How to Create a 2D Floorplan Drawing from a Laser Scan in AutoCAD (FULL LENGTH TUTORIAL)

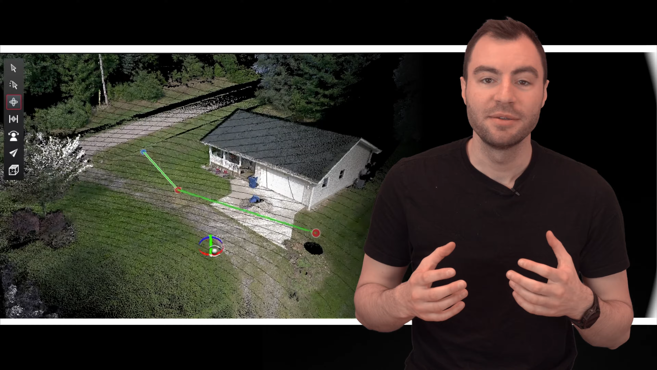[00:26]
Today I'm going to be using BLK360 data of a very simple one-story house.
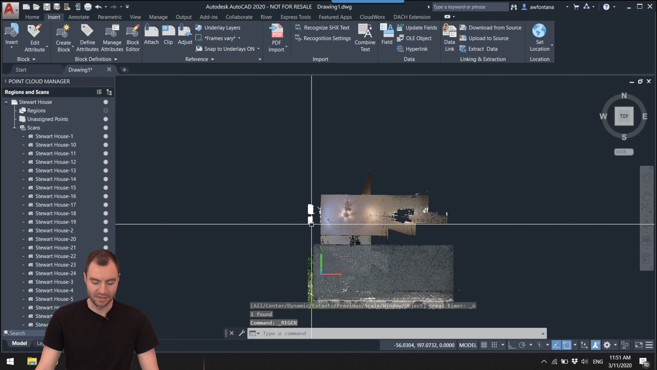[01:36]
and then I just drop it somewhere near the origin of the coordinate system. So you can see here, if I hold Shift and I click down my scroll wheel, I can rotate around.
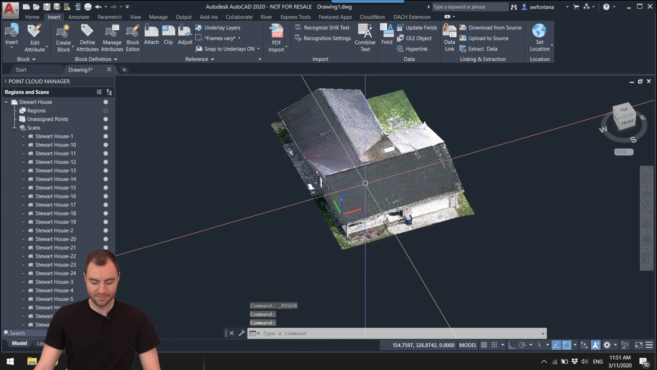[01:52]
I can see that everything is in 3D, which is pretty cool. And the first thing that I want to do is create a slice of this point cloud.
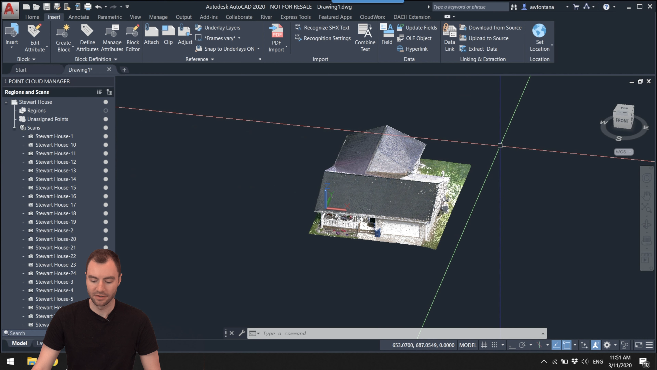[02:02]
So to create this slice, I'm going to click on my point cloud to select it. You'll notice I get this new point cloud tab at the top. So this is point cloud specific tools.
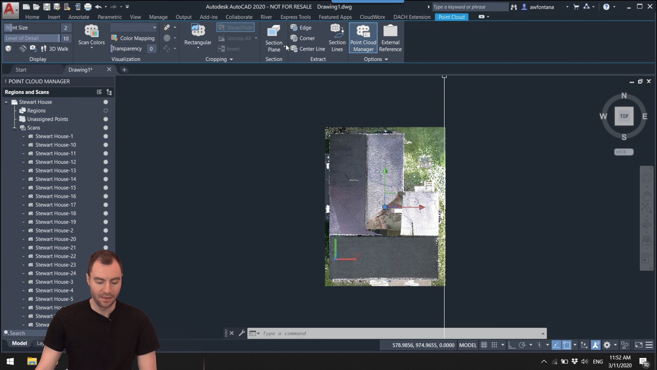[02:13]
And I want to create a section plane on the, let's say, the top. So this has created a cut through the building.
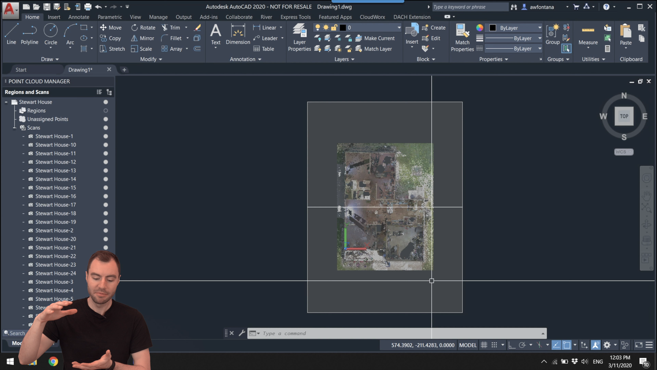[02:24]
So now we just can't see the top of the building, but I actually just want a slice of the cloud. So I'm going to change, I'm going to click on this slice line right here. And then you'll bump into this section plane toolbar.
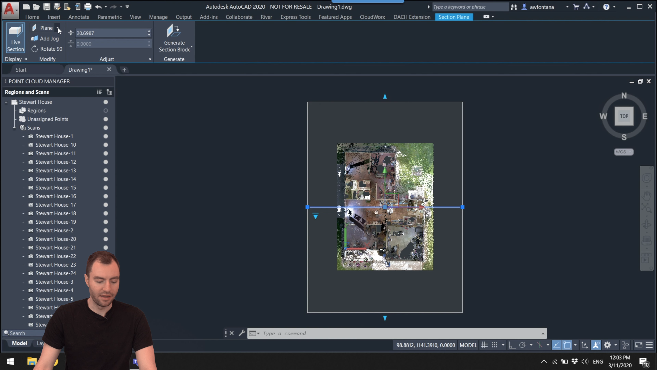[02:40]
And instead of a plane, I want to switch this to a slice. So now we're just taking a slice of the point cloud.
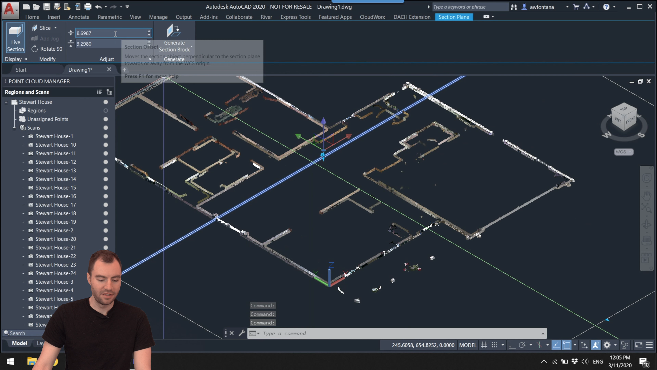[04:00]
I'm going to leave the slice location at about eight and a half. And the slice thickness, see if we can drop that down as thin as possible. That might almost be too thin.
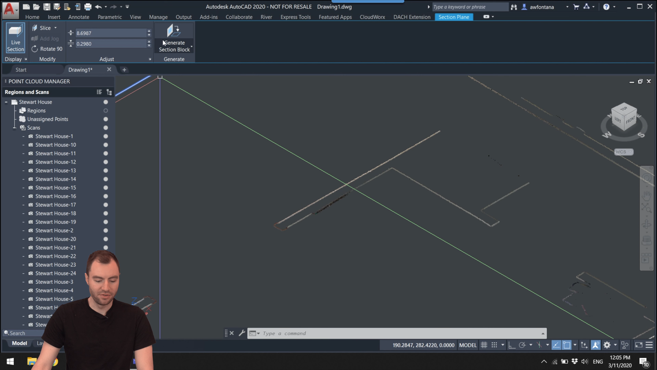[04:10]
I might keep it around one.
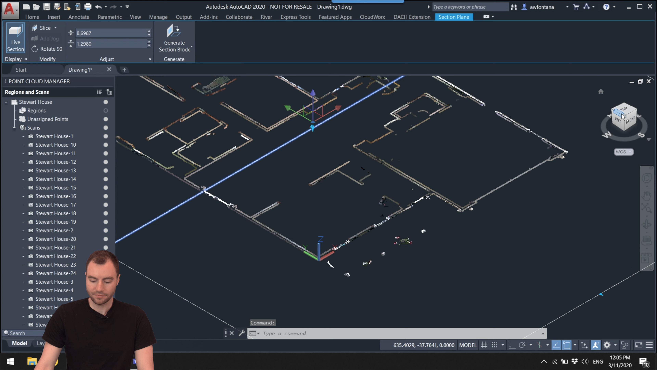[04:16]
And then, this looks pretty good to me,
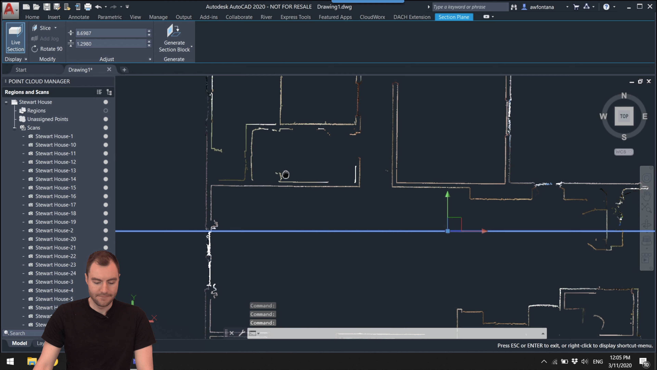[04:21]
so I'm going to leave it there. Now I'm going to hit escape to kind of deselect from that section plane. And then click on the cloud.